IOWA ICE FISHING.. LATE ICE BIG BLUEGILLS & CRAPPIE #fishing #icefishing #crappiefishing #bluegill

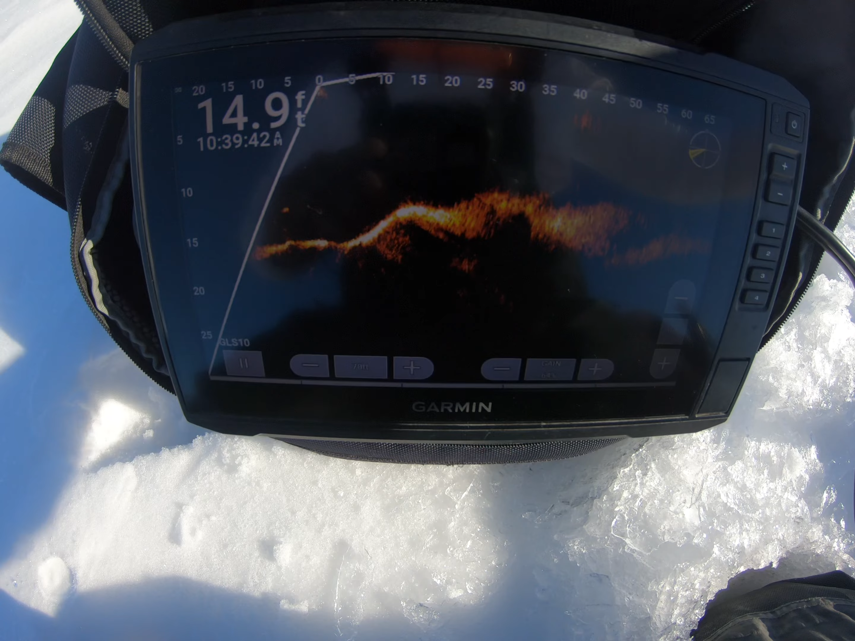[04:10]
On screen: depth 14.9 ft
all right just got done popping the hole so we're just going to hop around try to find the best spot um like i
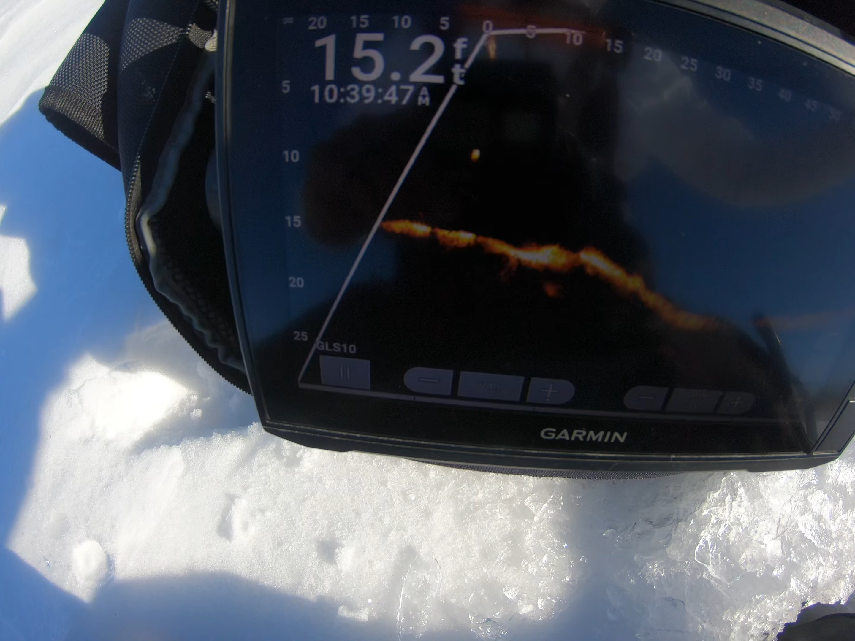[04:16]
On screen: depth 15.2 ft
mentioned big mark down there already probably a bass uh not a whole lot of cover
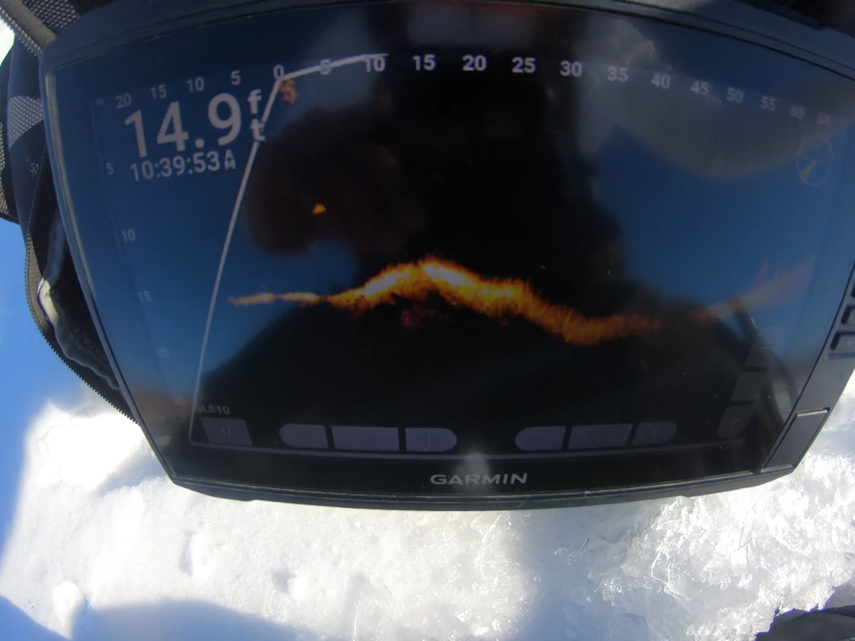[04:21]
On screen: depth 14.9 ft
uh but uh definitely a lot of different uh depth changes humps things like that it gets pretty deep here about 35 feet so got some fish on the screen though we found some so probably stay in this general area for a little while let's see if we can get a few to go
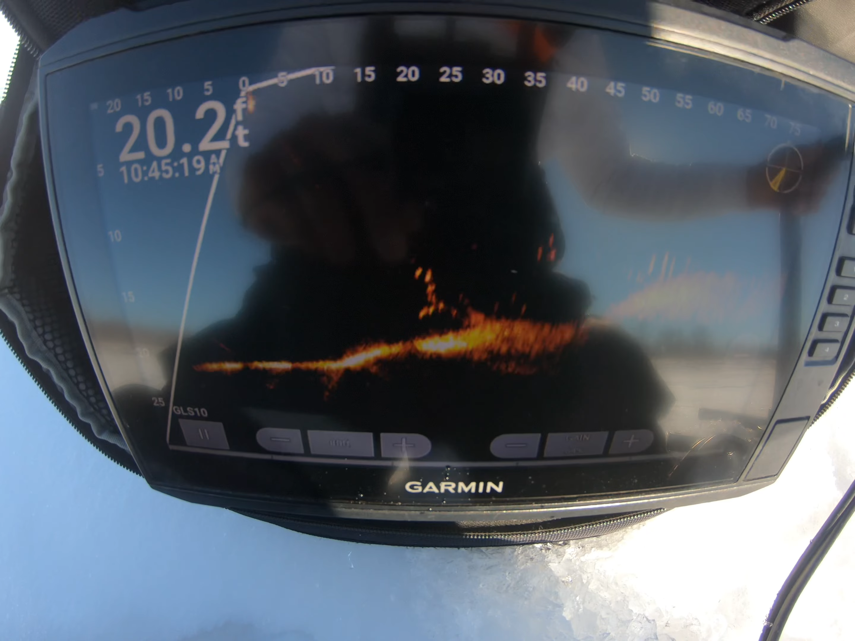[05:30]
all right so just when i was saying there's not a whole lot of structure here found it's like a little tree and you can see a lot of fish over in that area so that's probably where we're going to start at
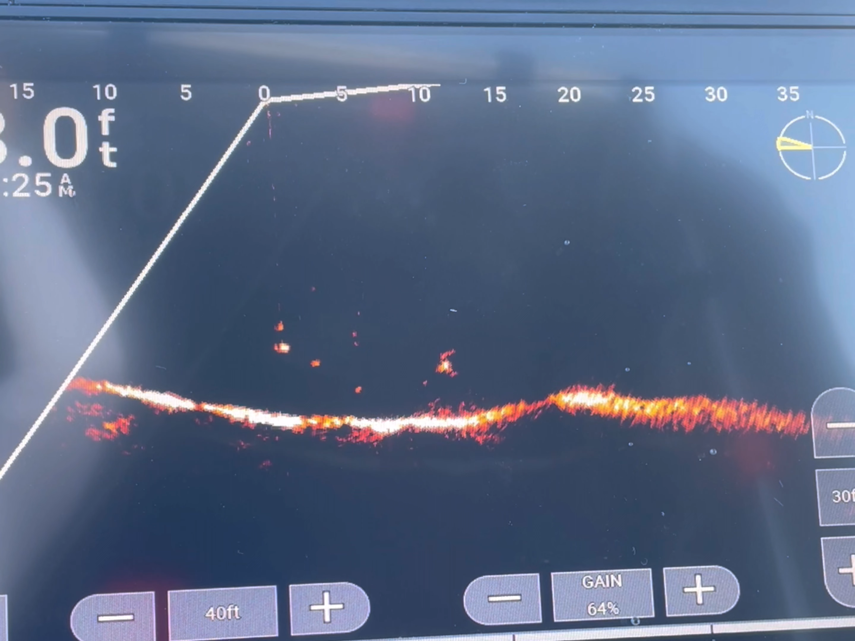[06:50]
something coming up hot he hit it he tapped it i just missed him see if he'll come back
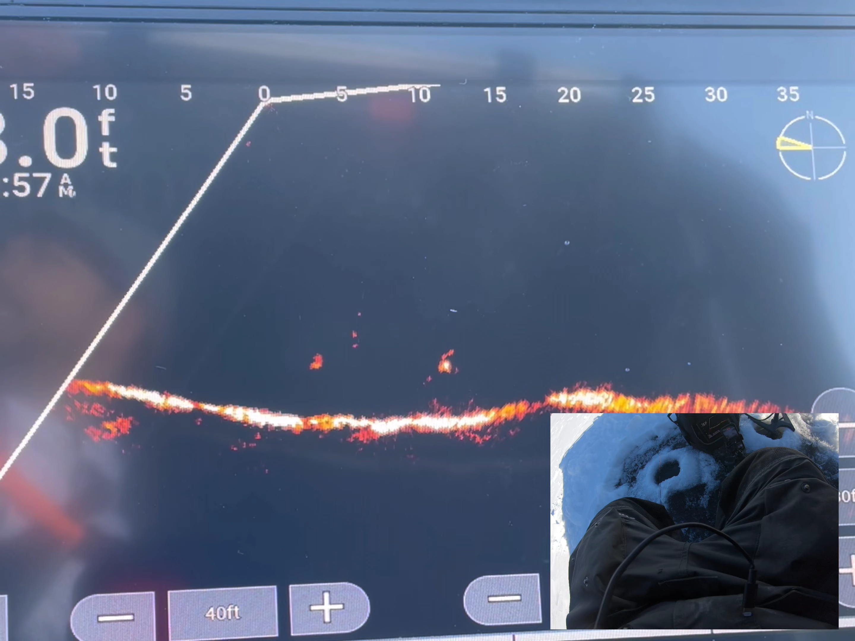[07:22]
another one oh big crappie oh i see that from here
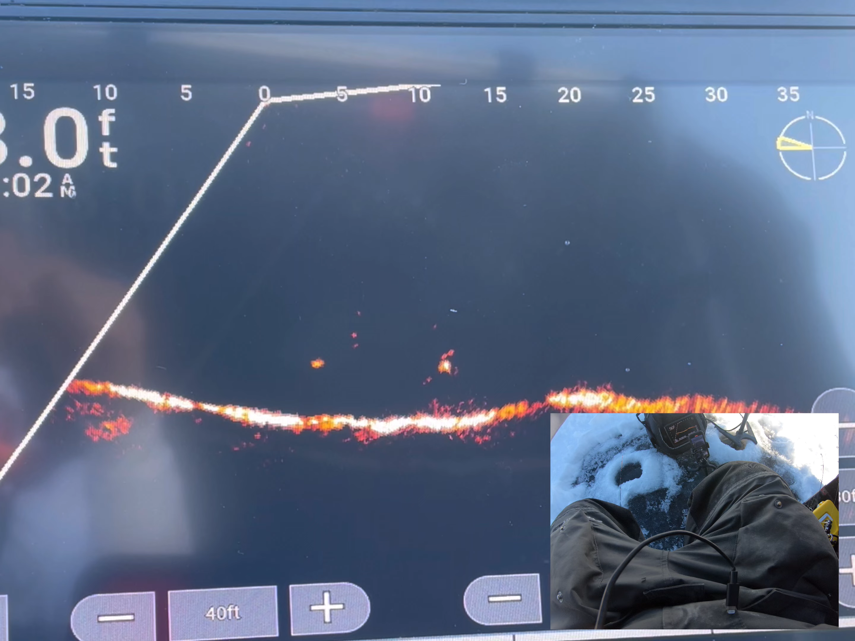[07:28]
oh my god matt just got a huge crappie i'm gonna go over there real quick if i pop this little guy off
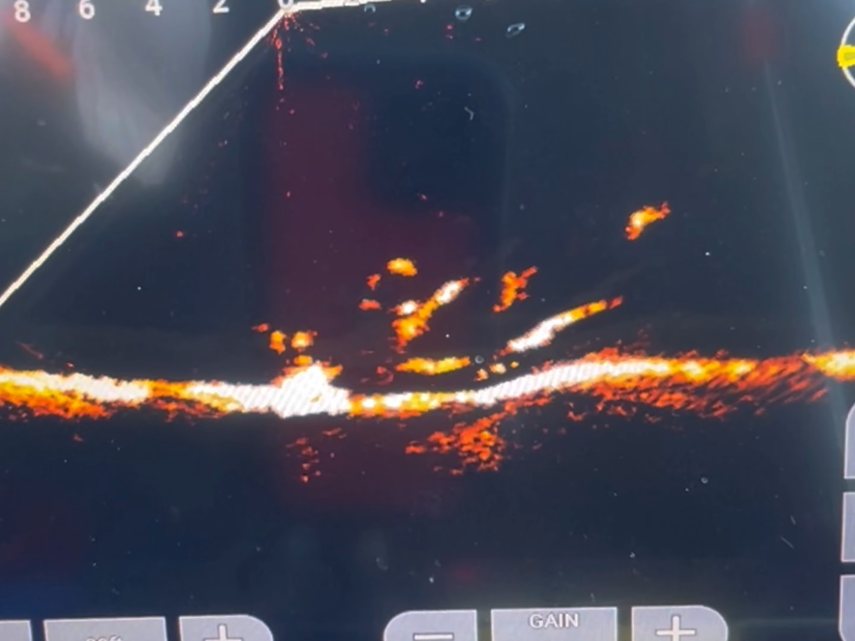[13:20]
there we go he got it that time oh another big gill another big one
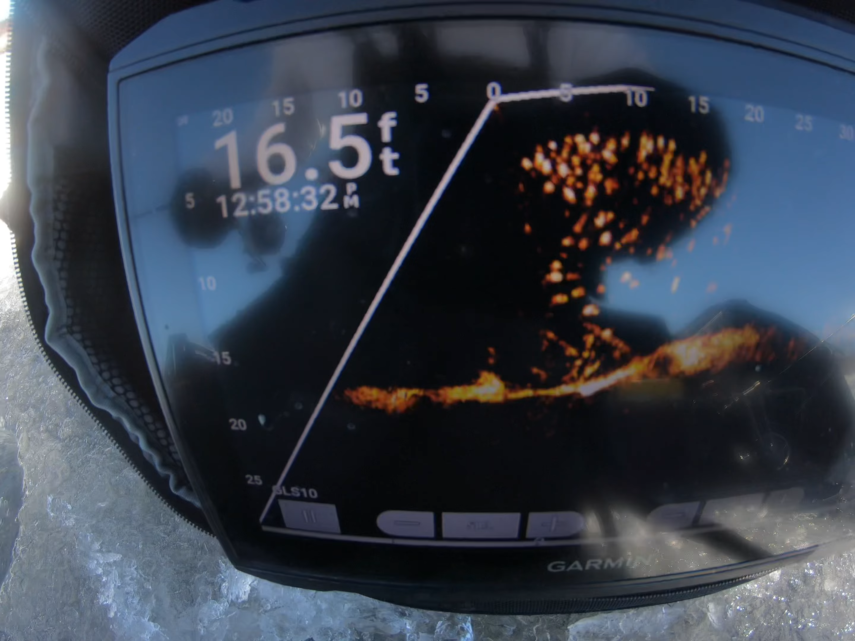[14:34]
On screen: depth 16.5 ft
this has got to be like a hundred fish in there food school